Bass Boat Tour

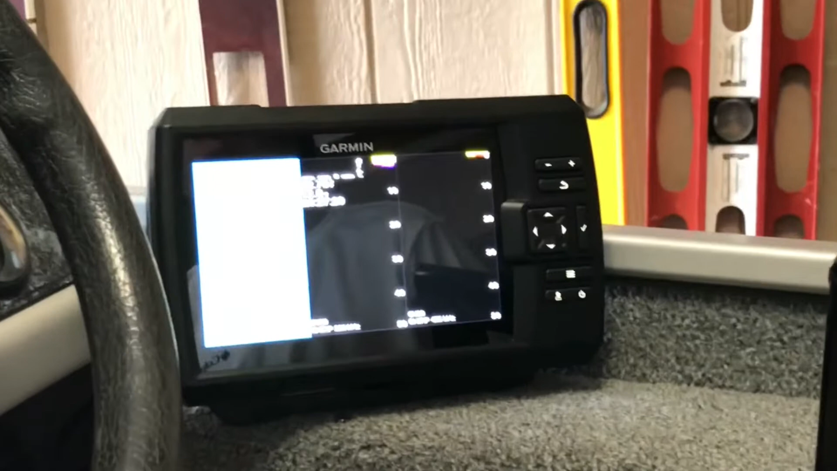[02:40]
it's pretty nice, but we're not in the water, so it won't really tell you all the depth and stuff,
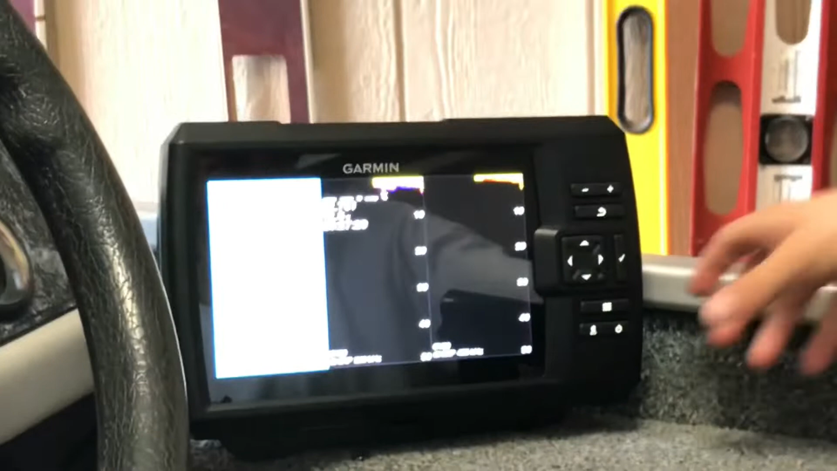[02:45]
it's kind of wrong because we're on concrete in my garage, but it ain't gonna work too good,
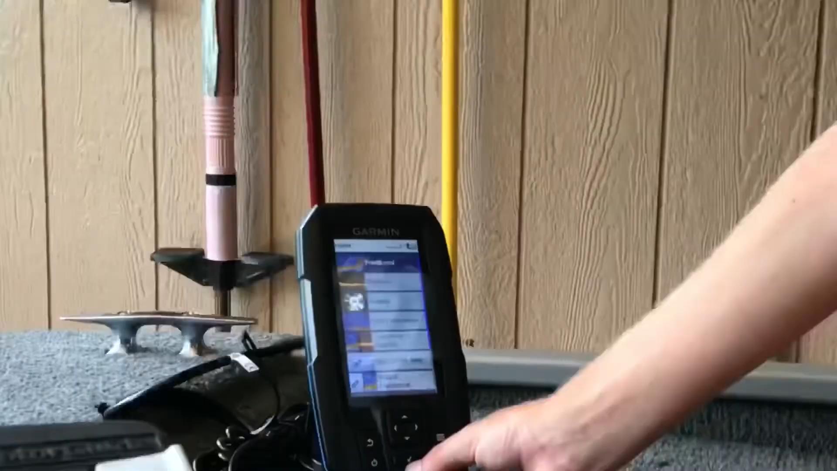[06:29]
traditional, where it would show the bottom and stuff, or you could go back,
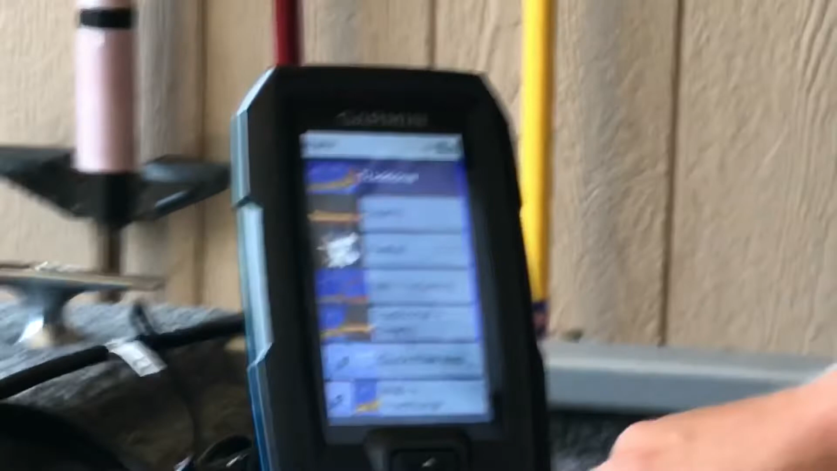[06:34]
personally, I kind of like this one, it's kind of the side,
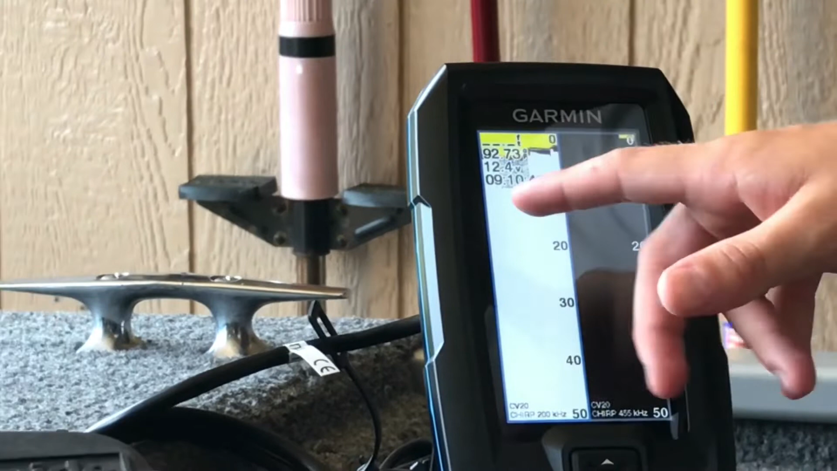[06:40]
this thing, but it also has, uh,
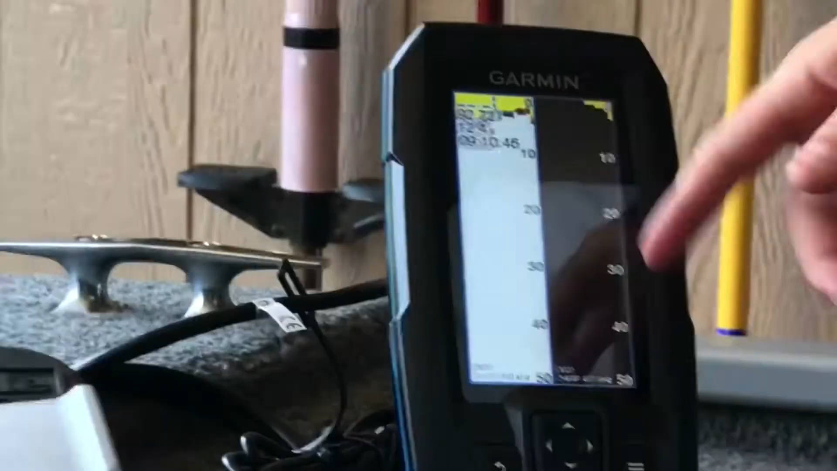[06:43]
I like that color, because it can show you where the grass mats are,
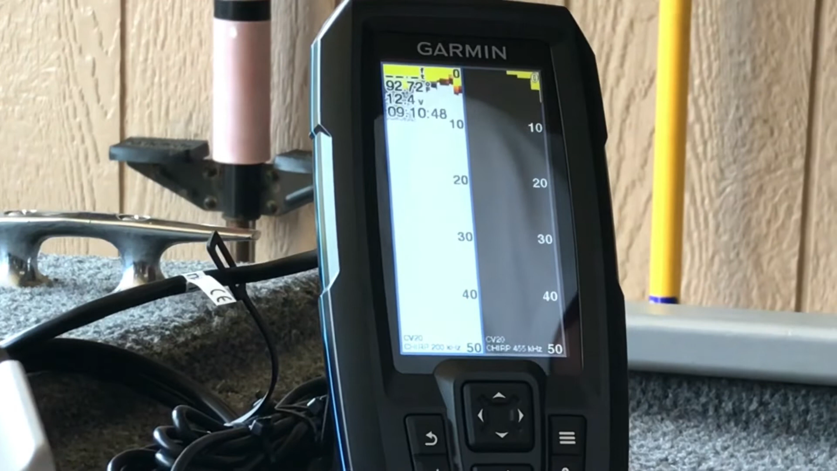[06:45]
and all that, and I just like it, and you can put your location down, same with that one,